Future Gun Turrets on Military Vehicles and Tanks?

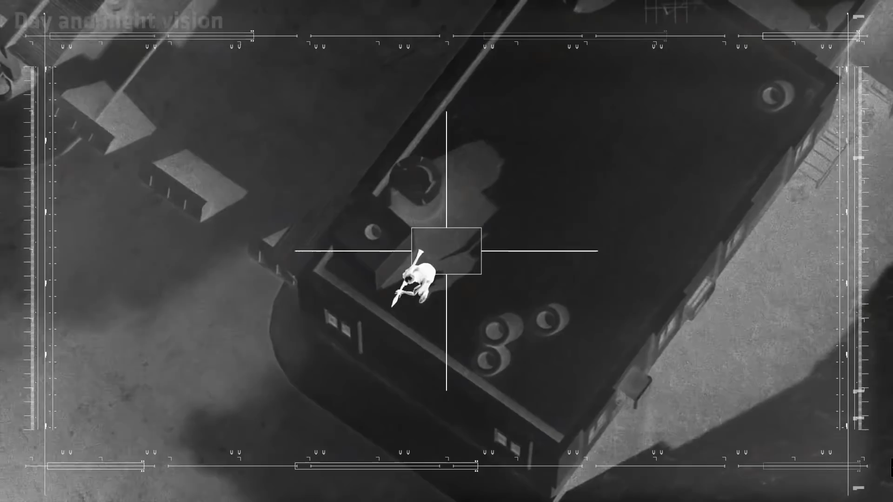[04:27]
It was conceived to deliver really good levels of value to the user and also delivers a really good day and night stabilized